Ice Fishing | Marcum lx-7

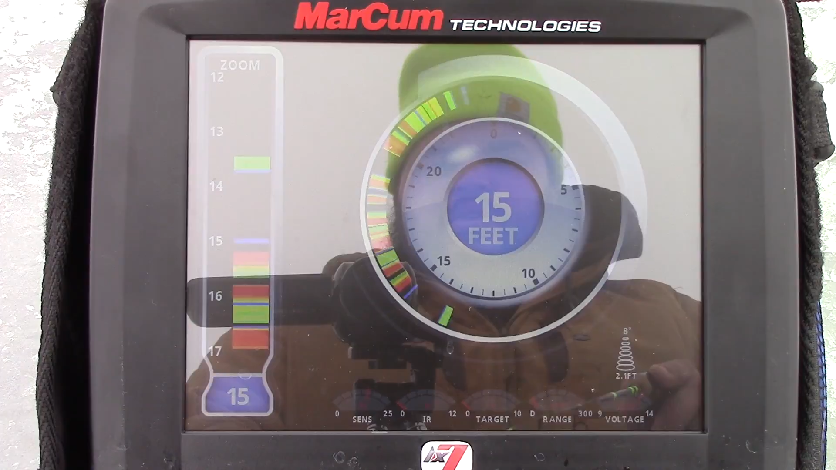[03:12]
Got a fish on us. Oh, might have a little guy. Oh my gosh.
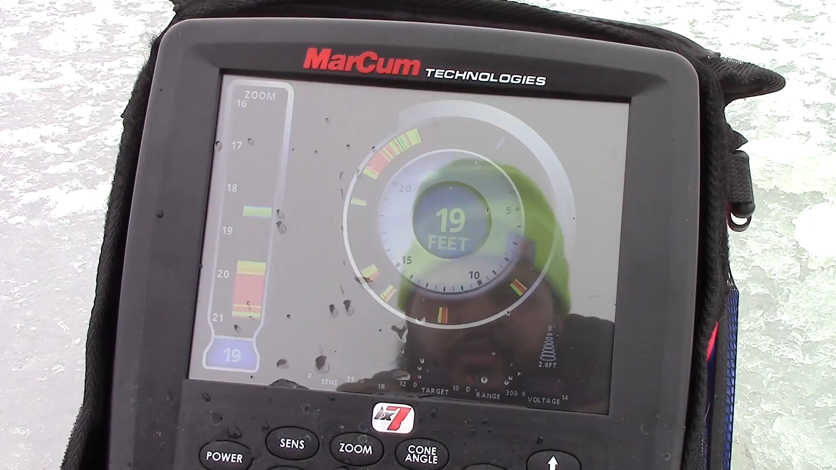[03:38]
And when I drop down, a lot of fish, they're up here and they're chasing this jig down.
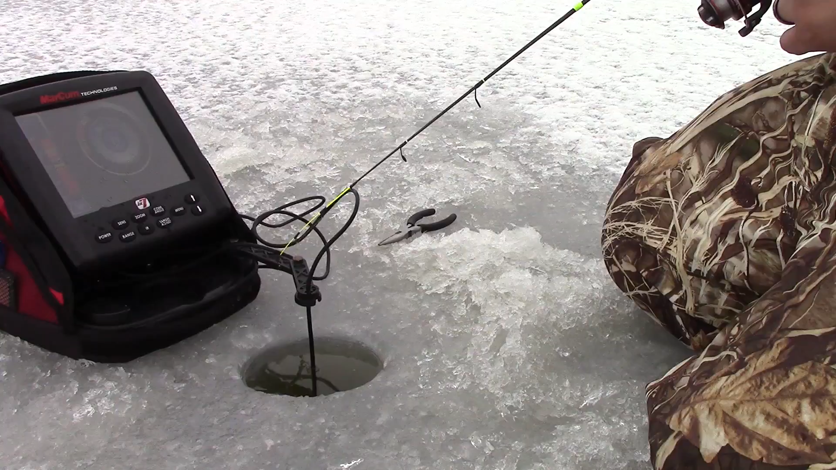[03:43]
There's another one. Little guy. Little crappie. Little guy. This lake has a lot of little fish. We'll have to sort through them today, that's for sure. I'm just using
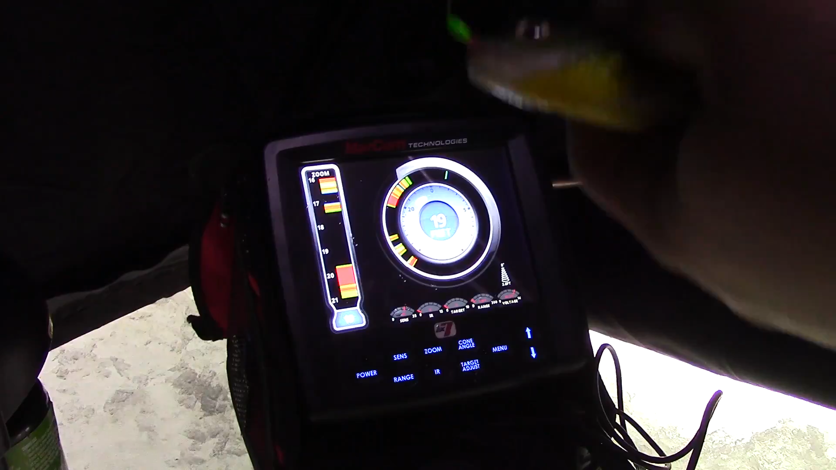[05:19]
Not bad. On. Man, they just come right in once you start dropping your jig. Got one coming up to us. He's on us. Got a few fish there. Just giving it some little jigs. Gonna bring it up just a little bit. See if they come up to it.
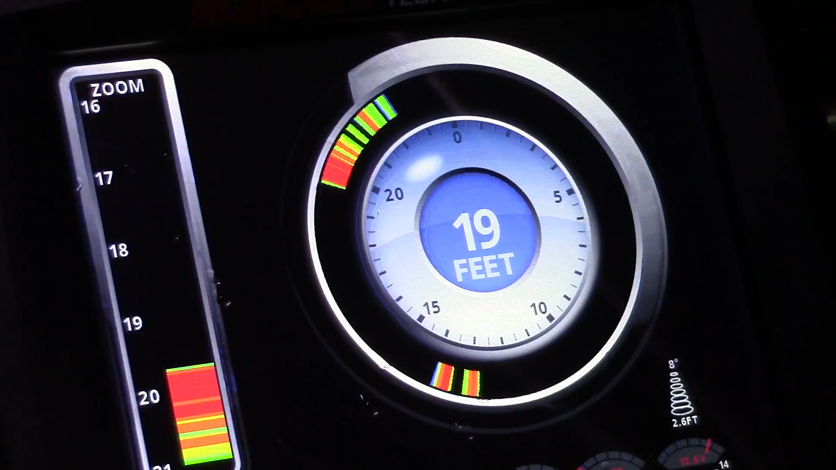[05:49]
On screen: depth 19 ft
There's one coming up to it. This lake isn't known for... There we go. This lake isn't known for,
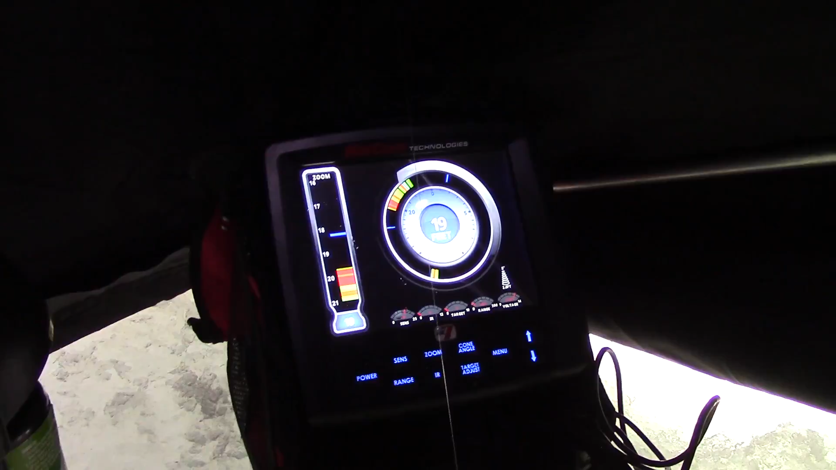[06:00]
big fish by any means, but it's fun to come out. At least you're catching something. Another gill.
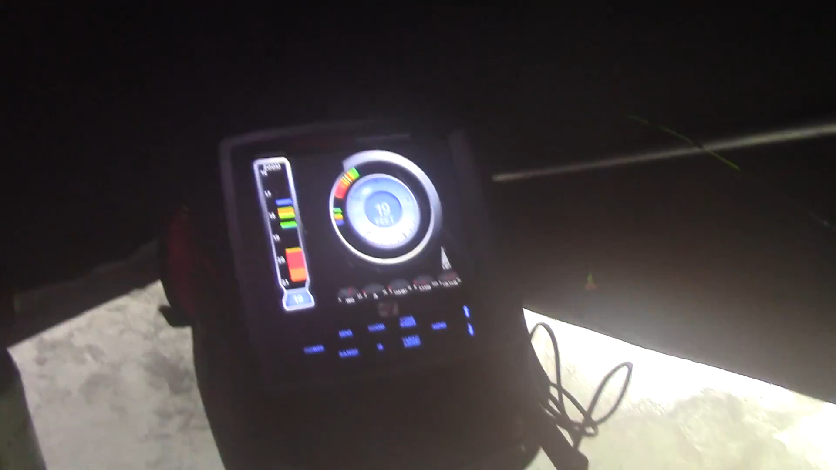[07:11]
Still got fish on the screen.
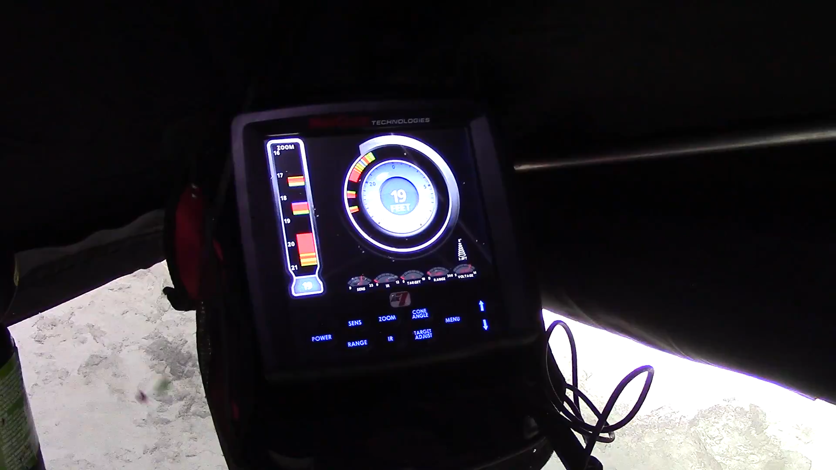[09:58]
So for anyone that's not familiar how a flasher works, you can see this line right here.